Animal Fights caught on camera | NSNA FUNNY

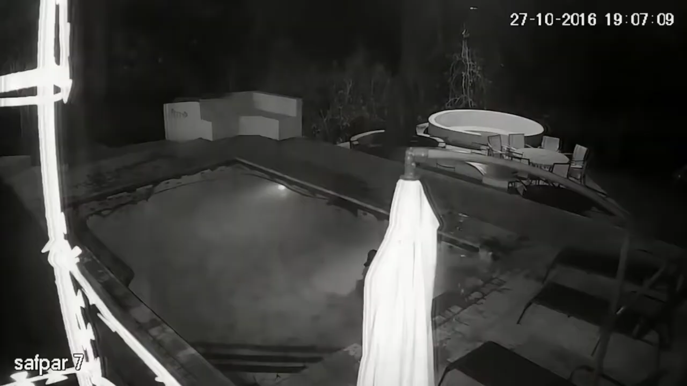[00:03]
Ah, the pool. There's nothing more relaxing than spending quality time with your missus, in the pool, in the dark, while being watched by night vision cameras.
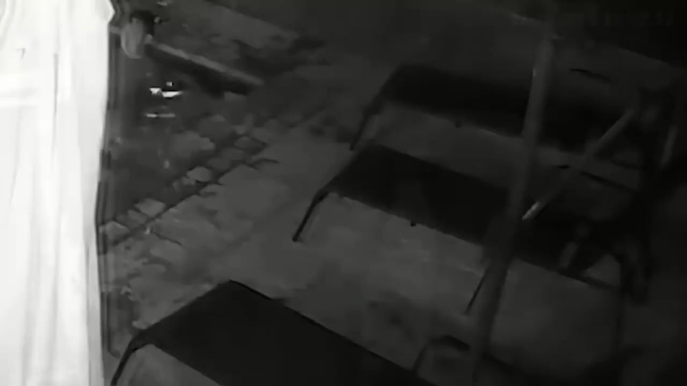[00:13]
Oh, yuck, what is that? It's a crocodile ninja slithering in for a swim, and he's in! Pool claimed!
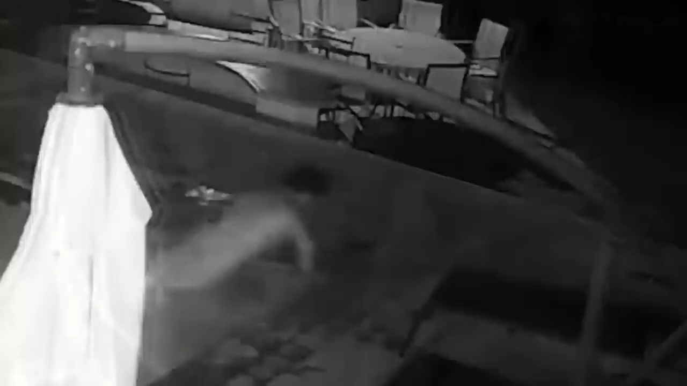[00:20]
Look at this wanker ditching the miso to save himself.
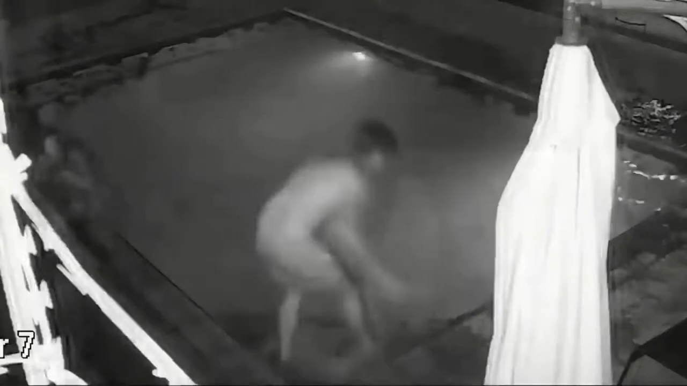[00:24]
This random bloke comes in, he tries to help, but gives the situation a big yeah nah. I don't blame him.
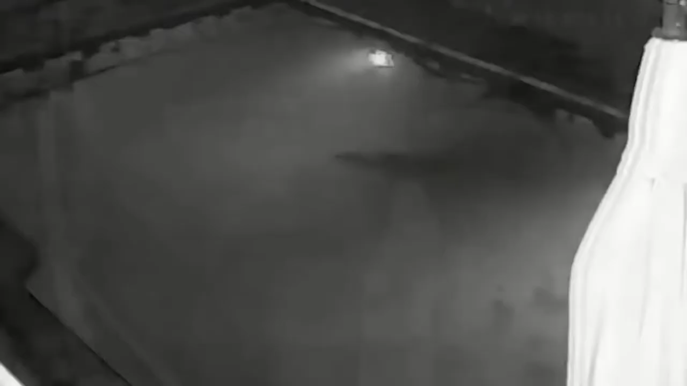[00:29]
I mean, who wants to get in the water with a crocodile? Snappy, snappy bastards.